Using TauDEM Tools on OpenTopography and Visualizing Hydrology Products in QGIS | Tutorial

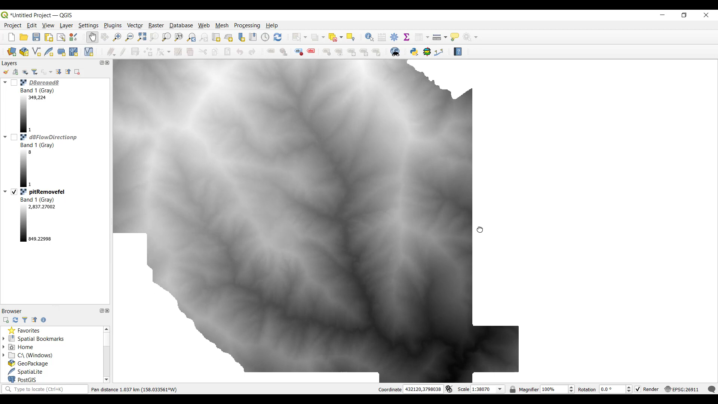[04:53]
Right click on the layer, select properties, and under symbology, change the render type to hillshade.
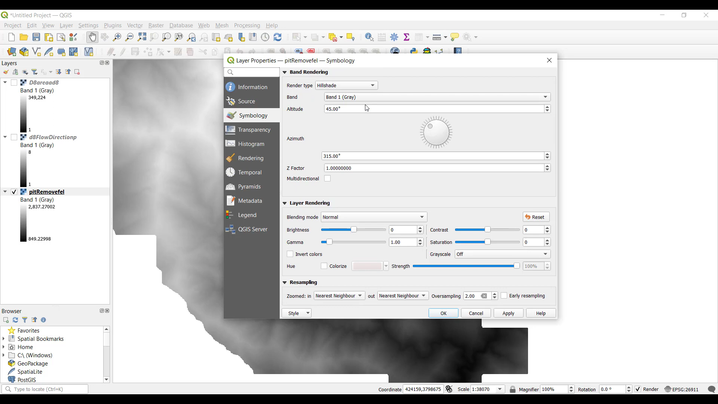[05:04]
Then click OK. Next, turn on the visibility for the flow direction layer. Again, with D8, this layer is encoded with values 1 through 8,
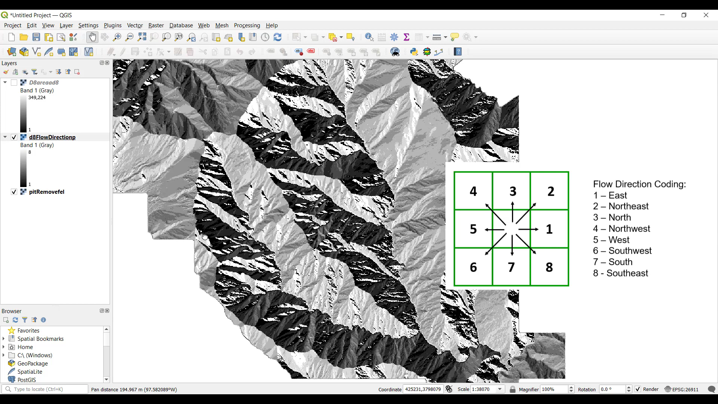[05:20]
each representing a corresponding direction the water would flow across the terrain.
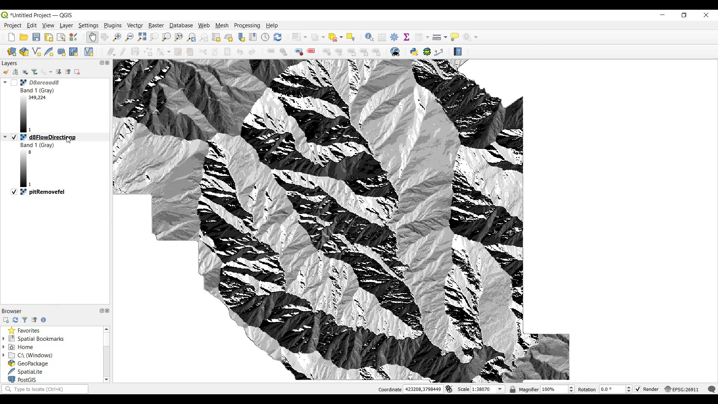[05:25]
Right click on this layer and select properties. Under symbology, change the render type to palleted slash unique values. Click the classify button. It will populate values 1 through 8 with randomly assigned colors.
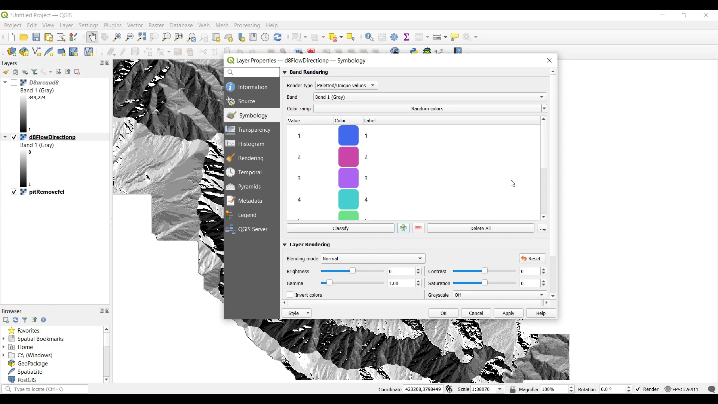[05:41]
Here we want to add a continuous color ramp, so click on the color ramp bar and choose a color ramp. Here we'll be using spectral. Click OK. You can leave this layer as is, or you can further adjust the symbology.
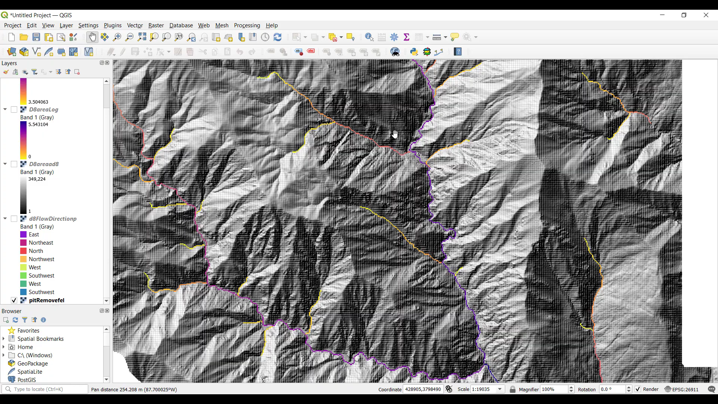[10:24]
You can also open an open street map layer and compare the TOWDEM product that is fully derived from the topography with the mapped rivers.
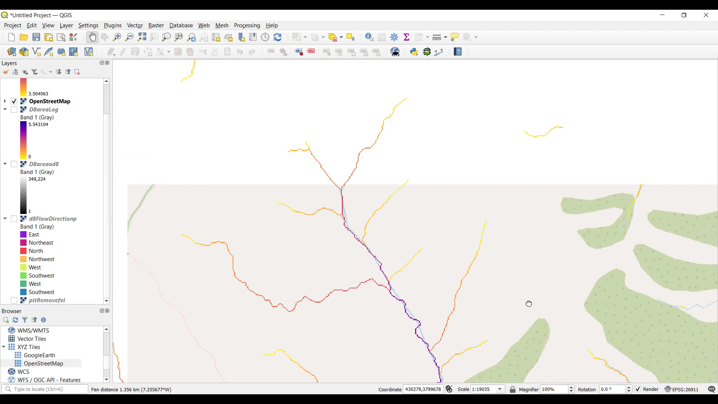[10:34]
Now, if using the D infinity products, the workflow is generally the same.
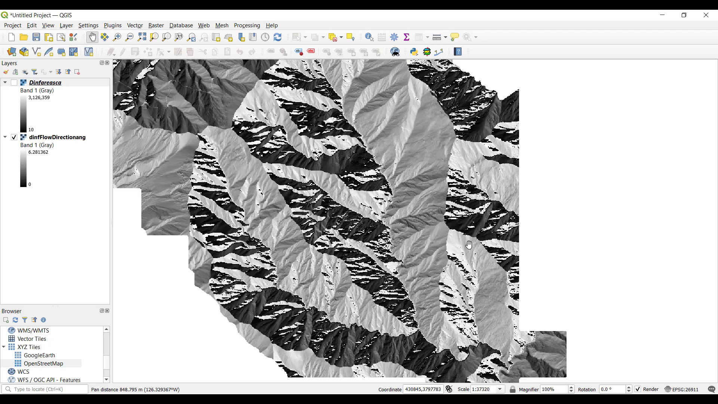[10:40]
For setting the symbology of D infinity flow direction, choose single band pseudo color as the render type and select a color ramp.
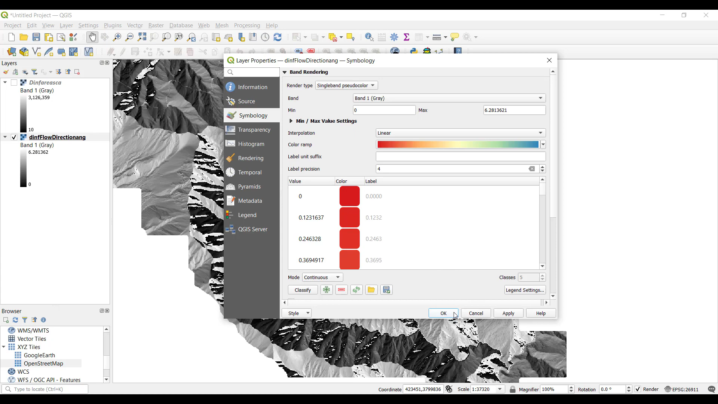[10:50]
The values of D infinity flow direction are encoded as angles and radians counterclockwise from east,